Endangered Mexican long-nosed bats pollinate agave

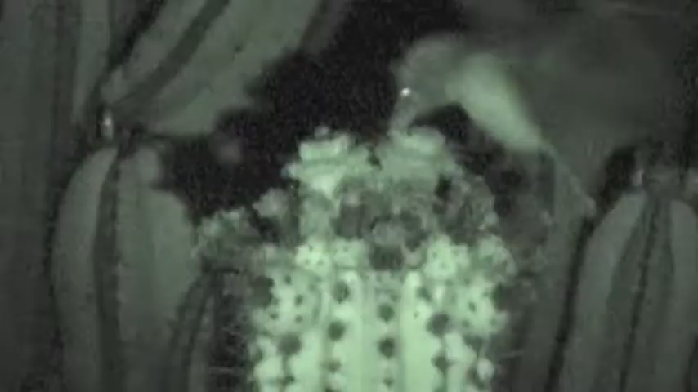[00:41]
columnar cactus which have the main food items that they eat.